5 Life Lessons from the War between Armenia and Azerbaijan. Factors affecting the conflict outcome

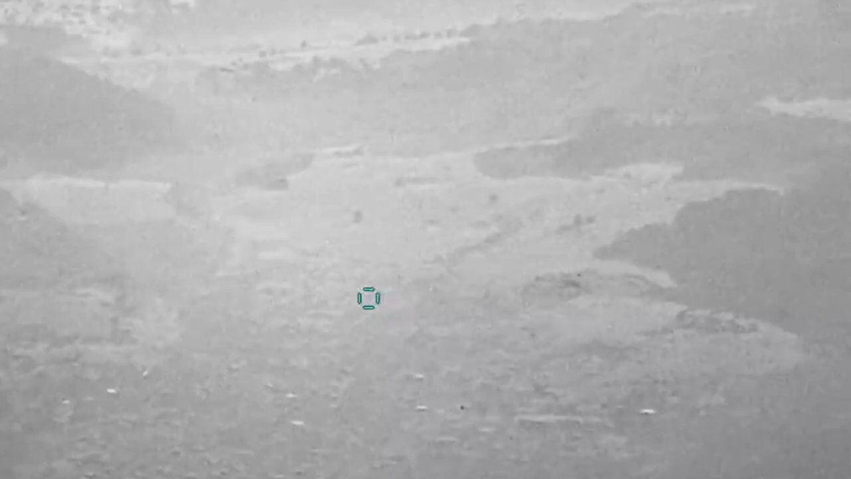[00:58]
Azerbaijanis sources shared videos showing the destruction of Armenian S-300 air defense batteries and other air defense assets.